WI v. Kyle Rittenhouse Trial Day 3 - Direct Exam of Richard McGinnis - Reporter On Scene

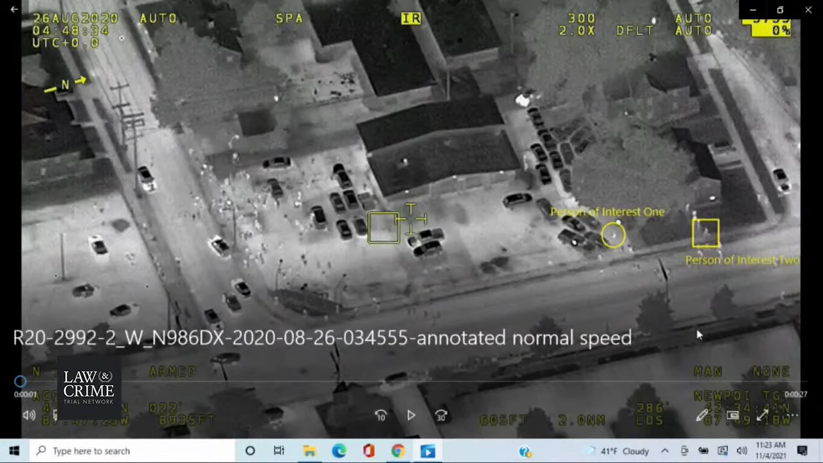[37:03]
Okay. Was that from yesterday or the day before during the trial? Yeah. Okay. There's been testimony that there is an individual with a circle around them identified as person of interest number one. That is Joseph Rosenbaum. There is a square around a second individual who is identified there as person of interest number two. That is the defendant, Kyle Rittenhouse. Mm-hmm. You will come into this video, if you're not already on it, behind all of them. So I'm sure you'll be able to recognize yourself. But what I'm going to do is I'm going to play this forward a little bit so you can see it. I'd like you to pay attention to the movements of the three of you, Mr.
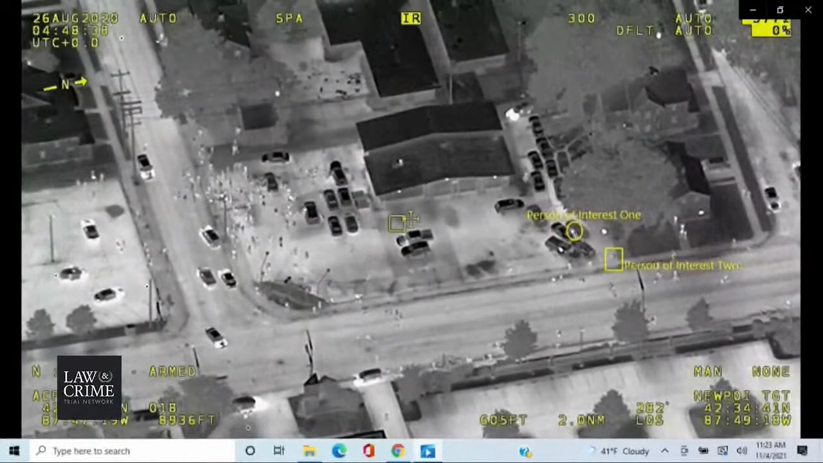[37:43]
Yep. Rosenbaum, yourself, and the defendant, and then I'll ask you a couple questions about it. Okay. So if we can play it forward, please.
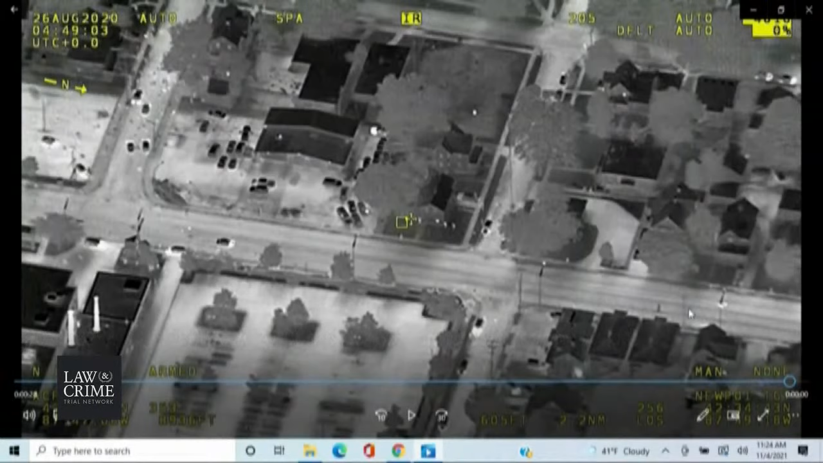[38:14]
And it shows you, can we back up about 10 seconds, please? Go back a little bit further, please. 10 more seconds.
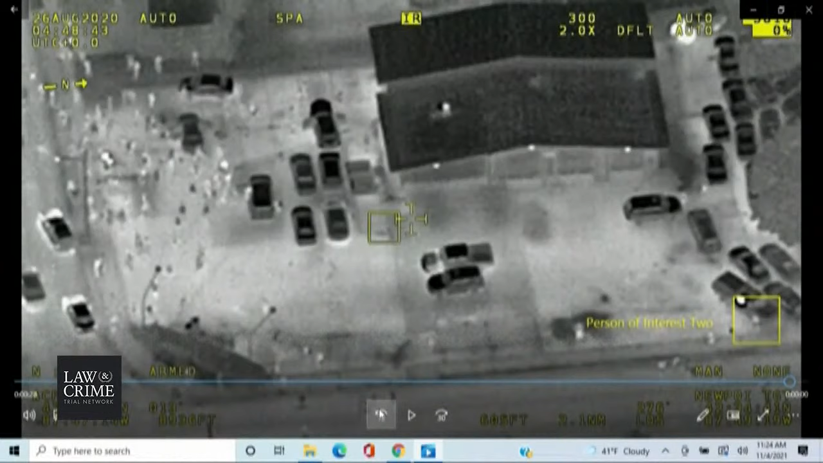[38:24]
Okay, continue there. Go forward, please. Or play it, rather. Thank you.
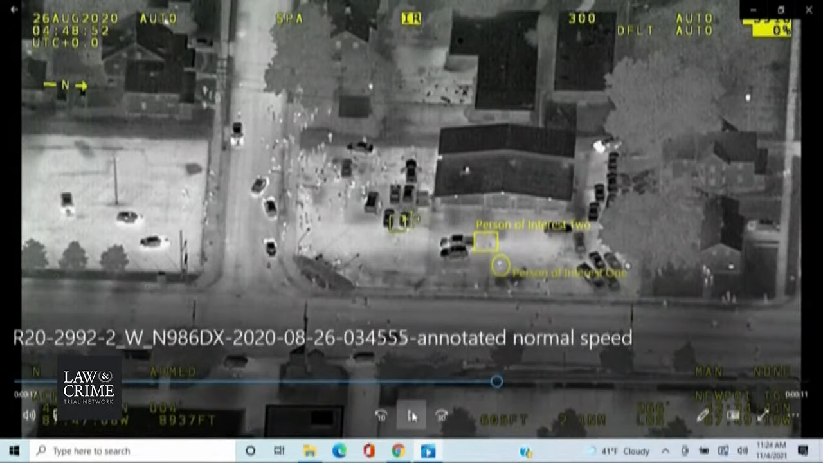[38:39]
Possible, Mr. McGinnis, are you able to see yourself on that video at that very moment? I think I'm one of those two people. Okay.
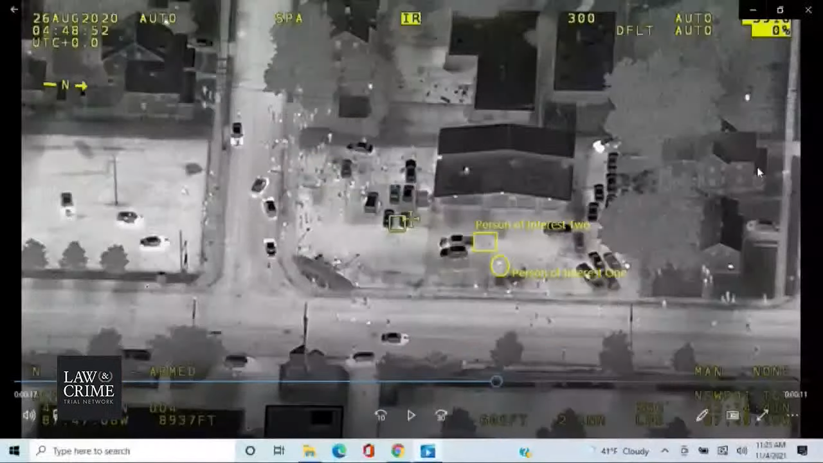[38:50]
Let me continue forward, and unfortunately that laser doesn't work on TV. Let's continue forward, and I'll pause in just a little bit here. Yeah, now I can see me.
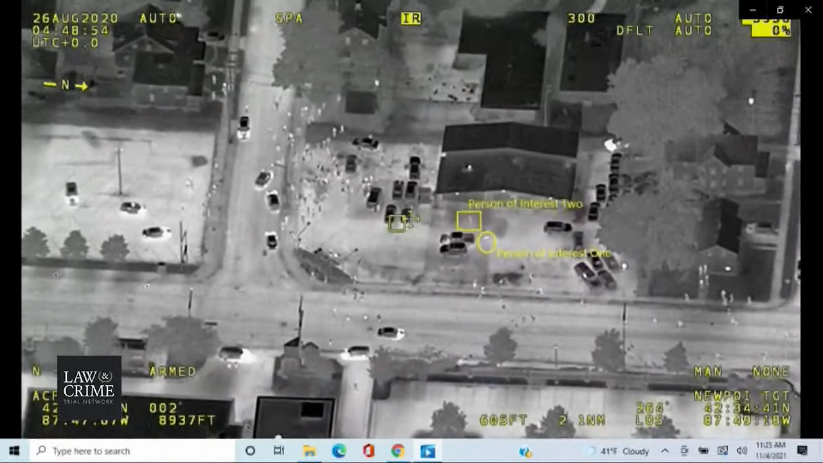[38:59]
All right, yeah. Pause. Mr. McGinnis, I've got a Sister Marciana's pointing device the judge has
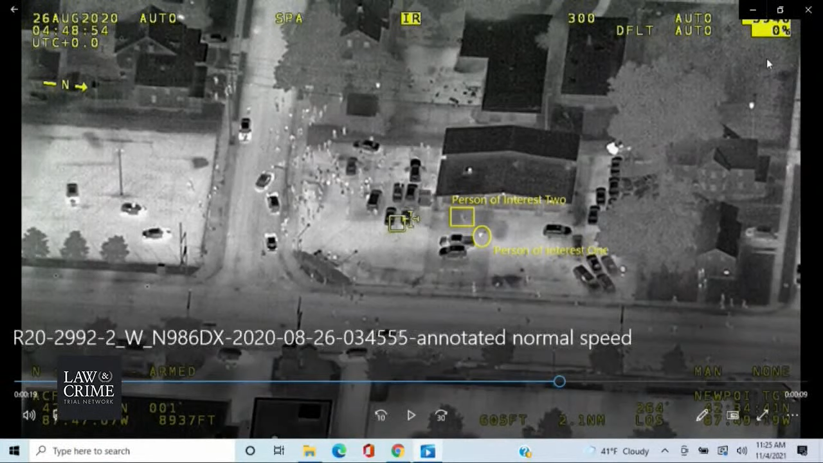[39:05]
allowed us to use. May I push on?
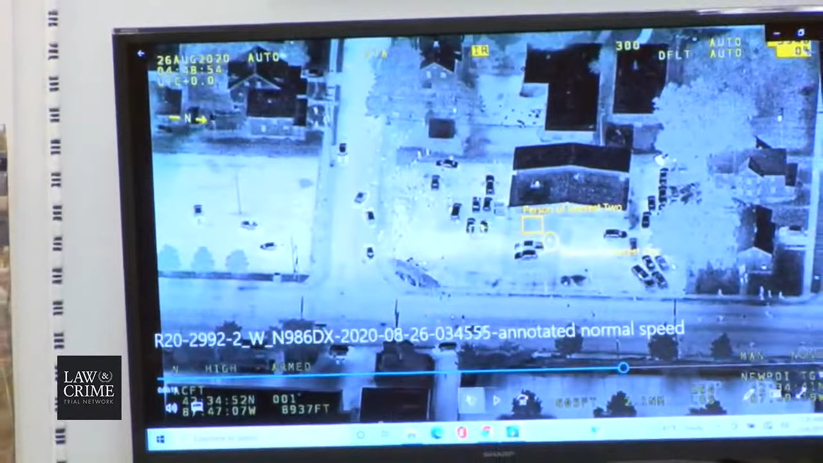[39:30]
And then, Mr. McGinnis, just pause when you see yourself, or raise your hand when you see yourself, and we'll pause it, okay?